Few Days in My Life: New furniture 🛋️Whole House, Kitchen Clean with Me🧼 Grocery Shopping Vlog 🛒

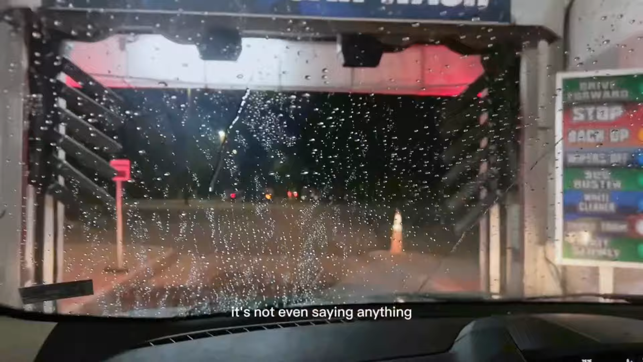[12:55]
Told you, one thing about this car wash, it will embarrass you.
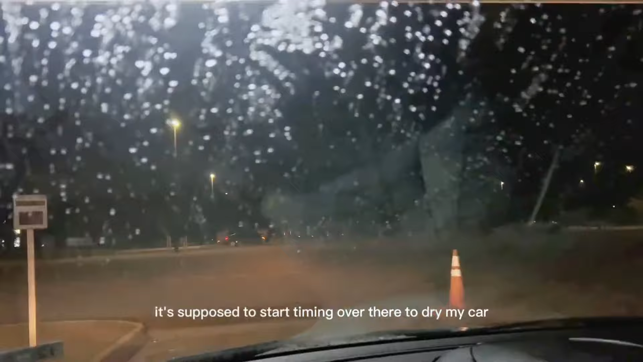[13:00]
It's supposed to start timing over there to dry my car, but it's not. So tell me what I'm supposed to do.
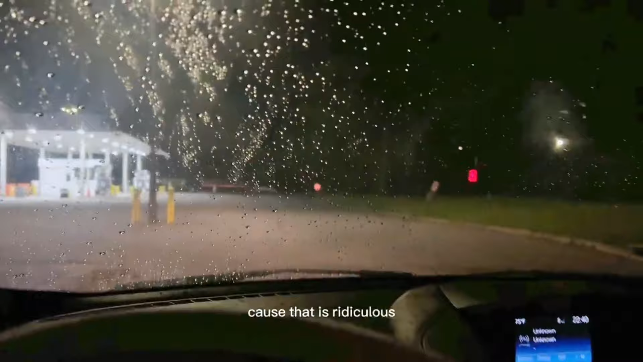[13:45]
Very ridiculous. I've decided to dry my car using the wipers,
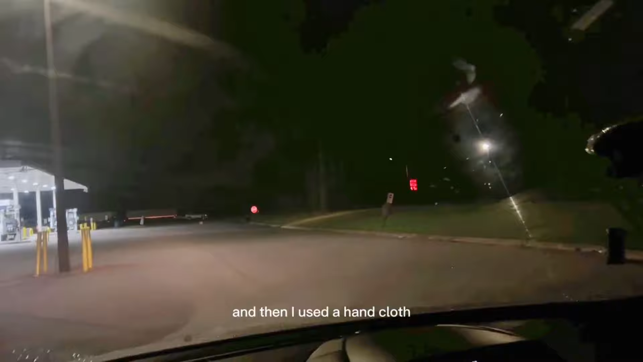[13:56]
and then I used a hand cloth on my side mirrors over here.